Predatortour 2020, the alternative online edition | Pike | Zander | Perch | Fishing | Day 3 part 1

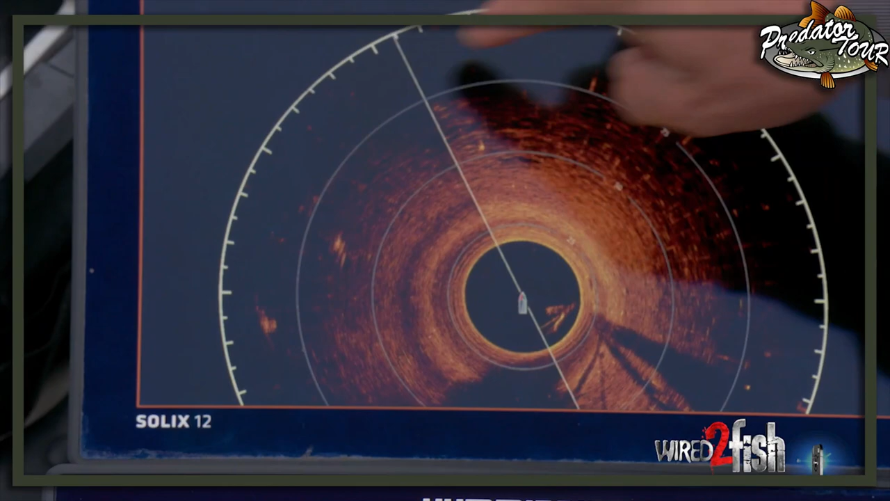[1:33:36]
So this tool helps break that down so much easier and is a huge difference maker. I don't have to get right on top of them. I sit back, make my cast to them. I know I'm within 100 feet of them.
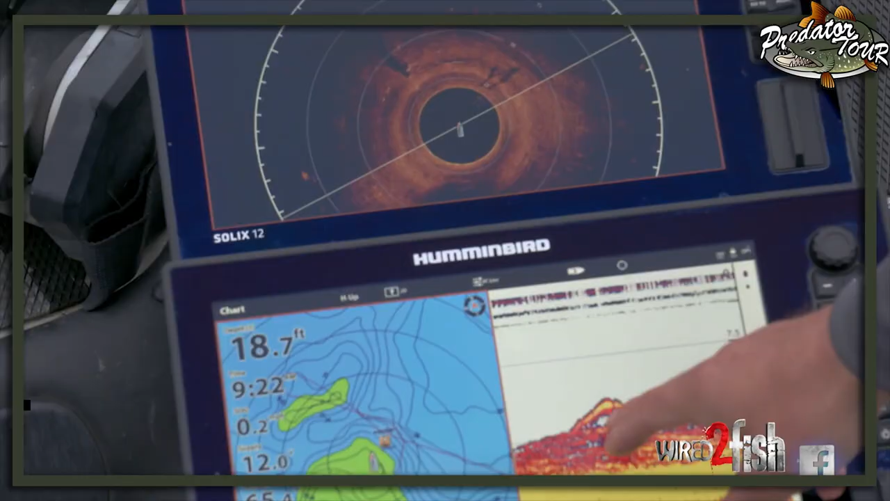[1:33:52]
On screen: depth 18.7 ft
Hey, if you guys wanna up your deep water game, you know, this is exactly how I've got it set up.
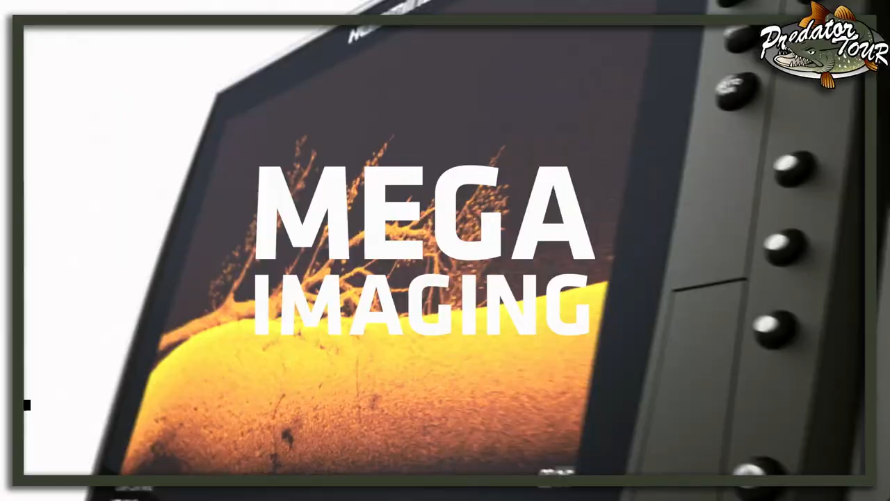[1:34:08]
New Mega Imaging Plus uses high frequency sonar
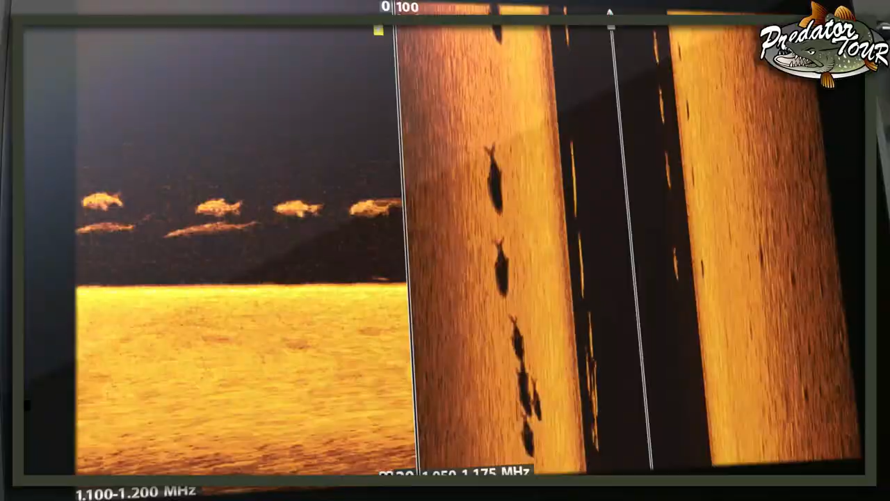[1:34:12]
to show you fish
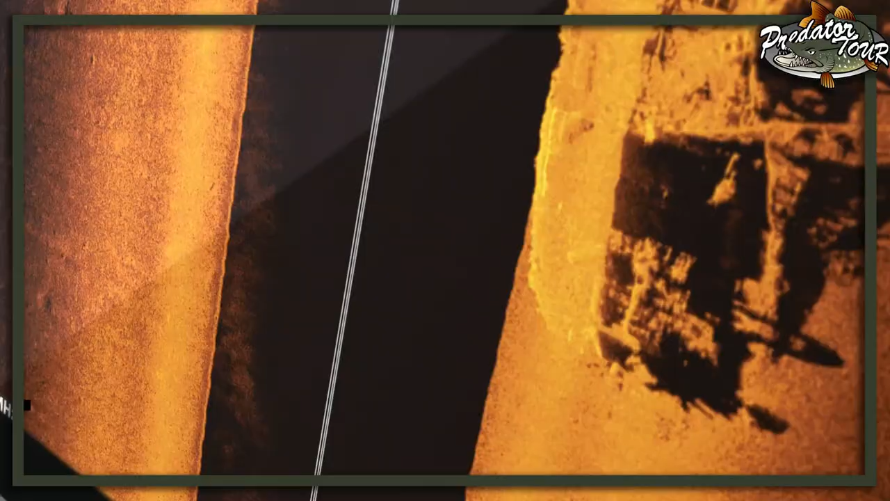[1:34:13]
and
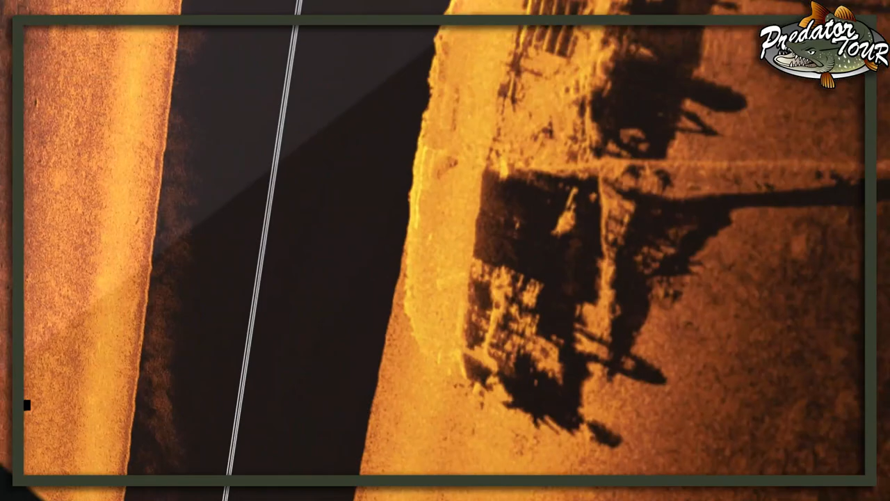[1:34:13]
structure up to 200 feet below your boat and 200 feet out to either side.
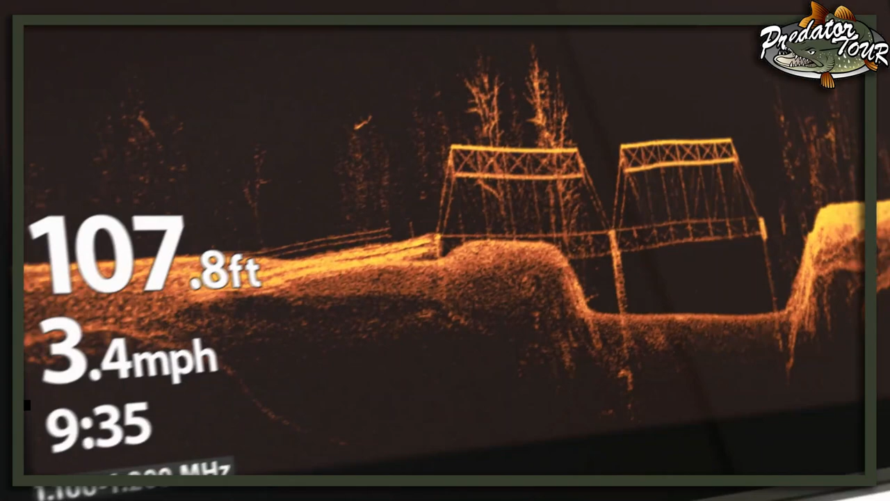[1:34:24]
On screen: depth 107.8 ft, speed 3.4 mph
Just a clearer picture of the world below, down to a fish's species and direction.
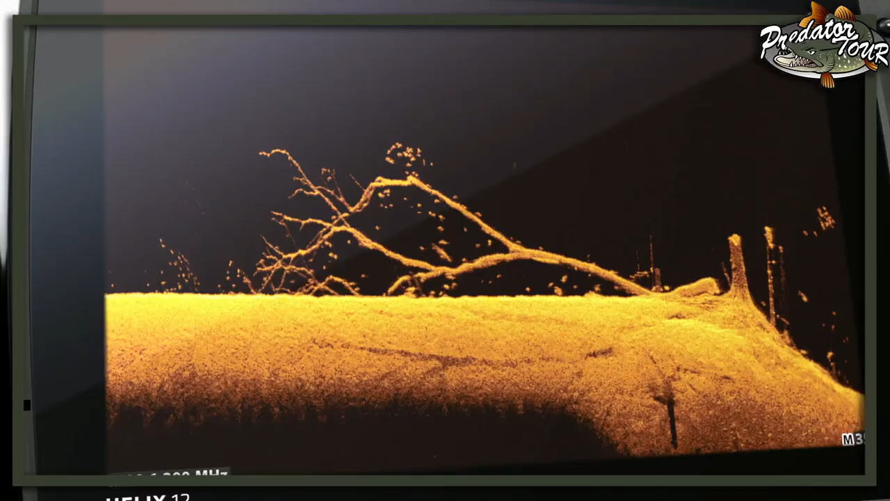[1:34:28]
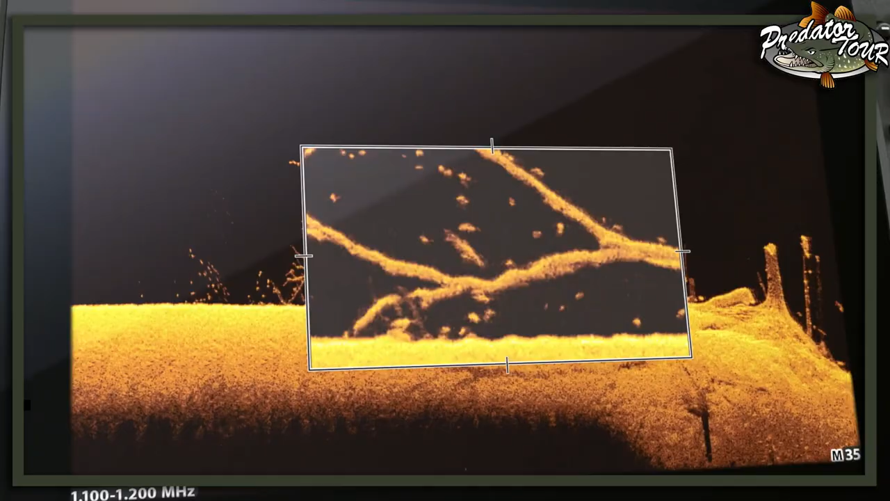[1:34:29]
Because more detail means more of this.